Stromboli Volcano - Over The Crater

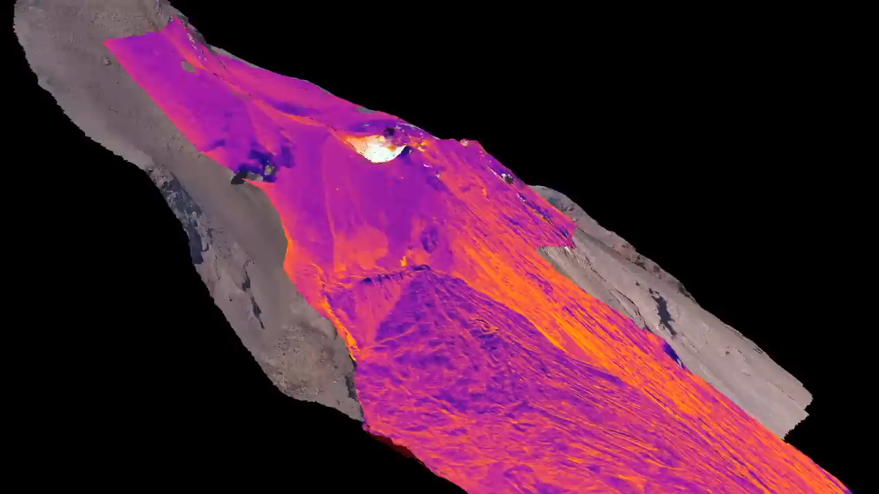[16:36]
So what this is showing is you can see the basic structure and the shape of the volcano, but instead of normal photographs or a normal image, the colors in here are basically showing us what the temperature on the surface is.
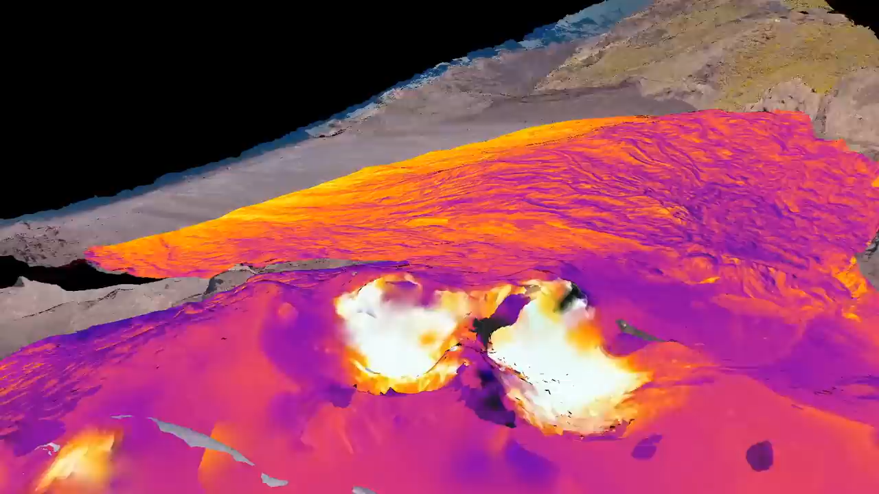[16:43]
So the light, warm colors, the reds and the oranges and the whites, that means it's hot.
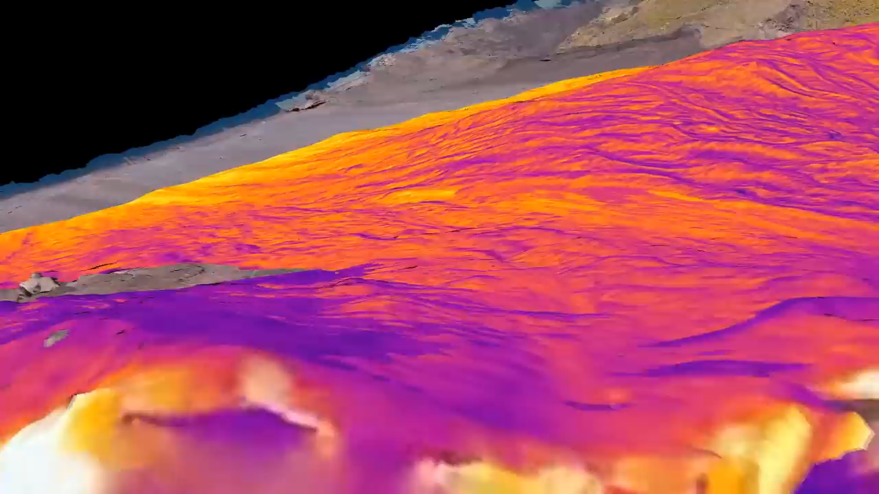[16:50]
And in the dark, cooler colors, like the blues and the purples, that means it's cold.
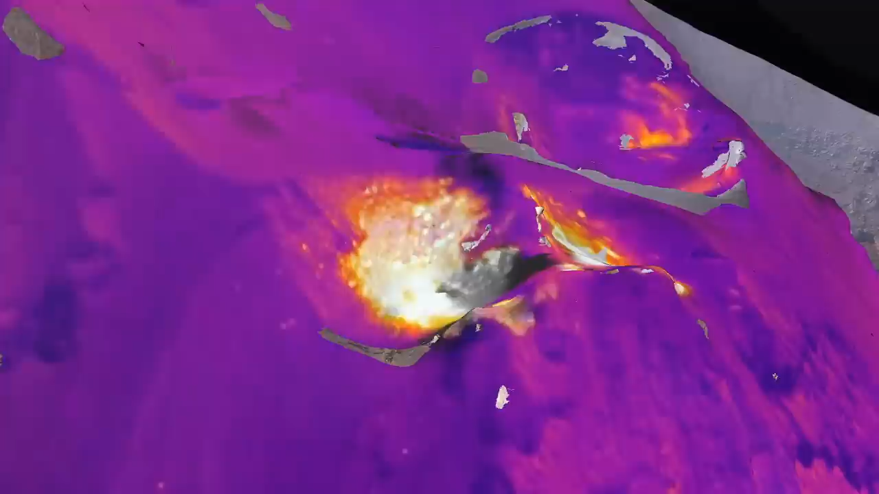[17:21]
And this is the same reason that they use thermal imagery for search and rescue in burning buildings and things is that actually the thermal image is actually looking through the steam and it's looking through all the dust and you're actually seeing the inside of the crater,
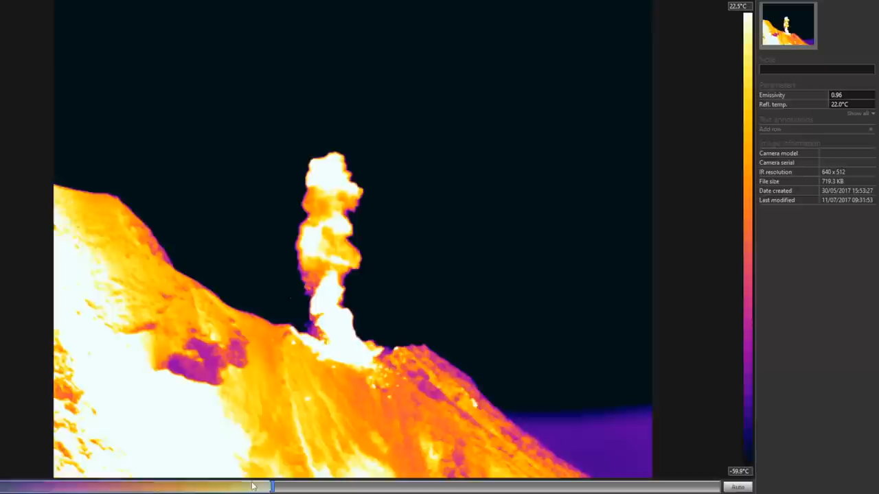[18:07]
On screen: scale bottom -59.9°C
And what we're working on developing at the moment is on the 3D model you will be able to have a slider which will adjust the temperature range and adjust the light range,
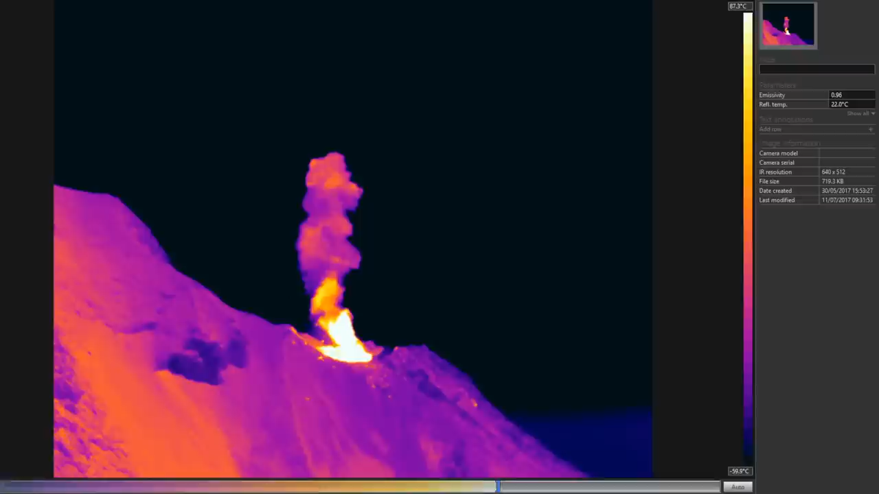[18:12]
so you'll have all that information stored in the 3D model.
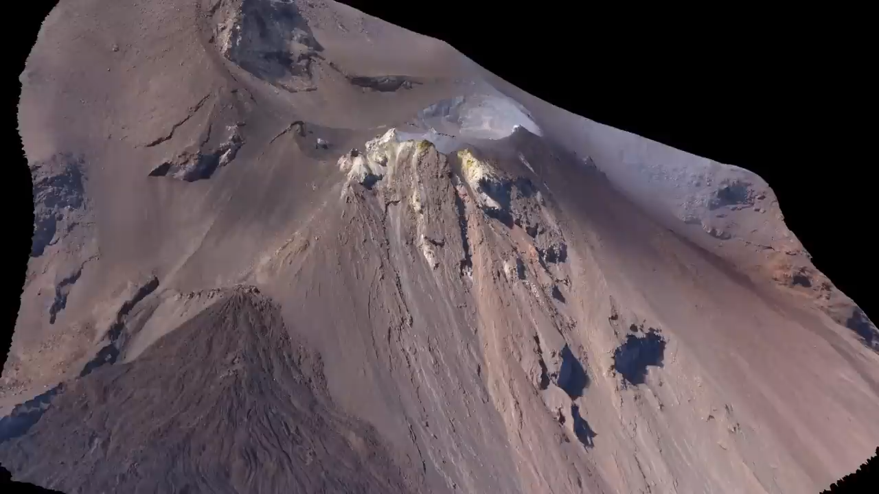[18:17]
To create these models, we've taken all the thermal images that we captured on the thermal drone and
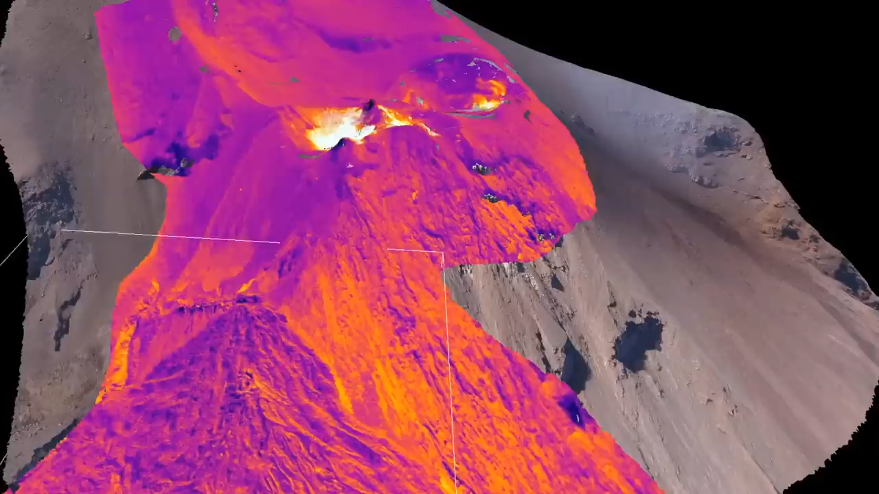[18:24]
draped them over the top of the 3D model of the volcano. This allows us to see the thermal structure of the craters and vents in three dimensions.
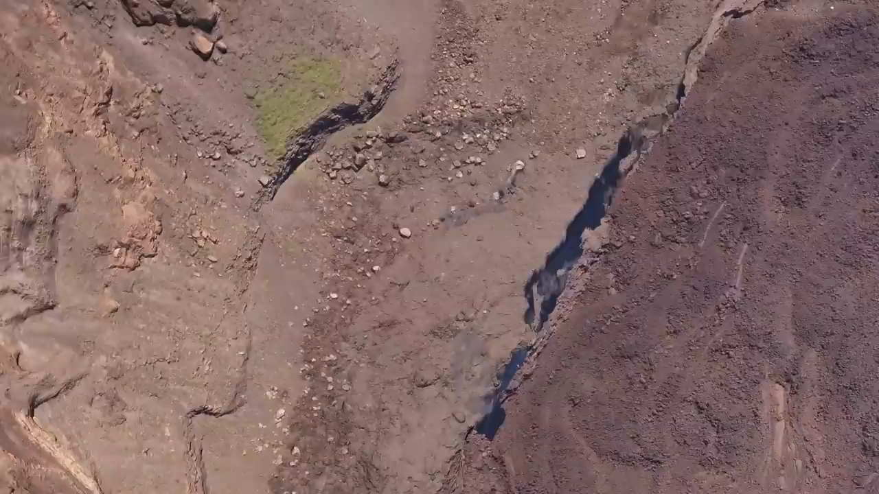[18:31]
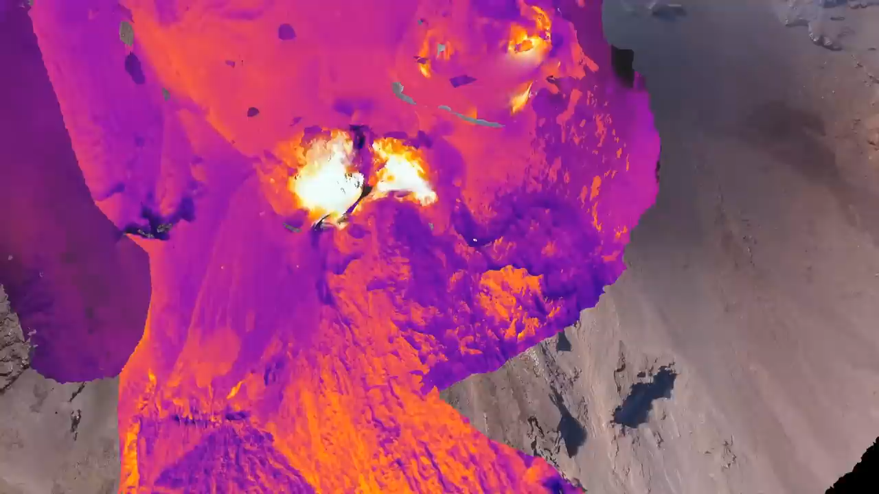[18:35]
The real potential here in terms of volcanic monitoring is that we can repeat the
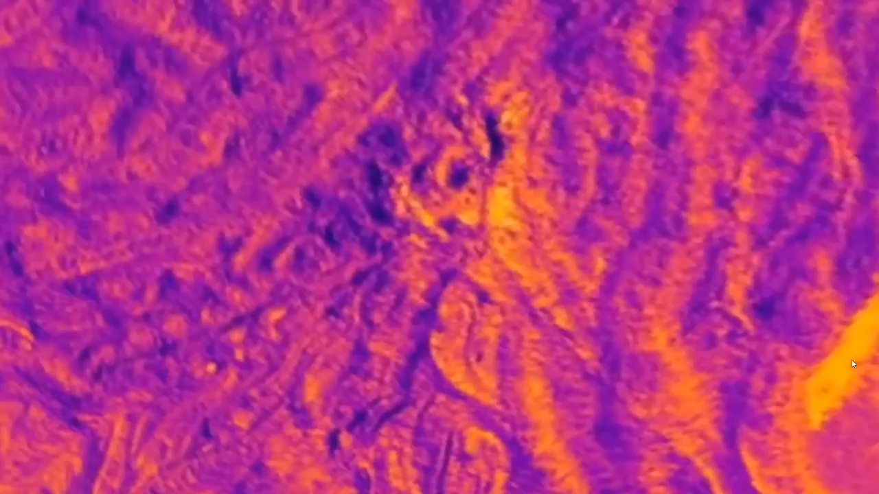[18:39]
process week after week and see changes developing over time.
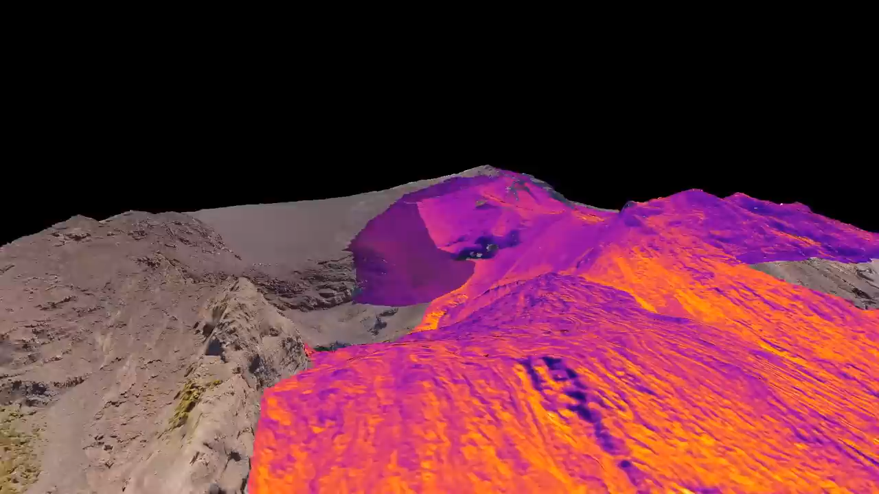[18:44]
If we were to see one particular section of the volcano getting progressively hotter,
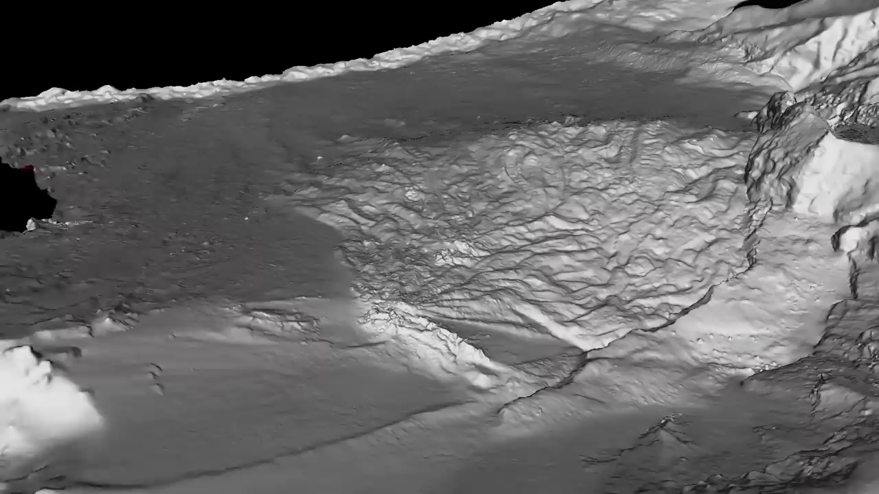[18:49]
especially in an area where we can also see that the ground is swelling, it might be an indication that something's developing at depth.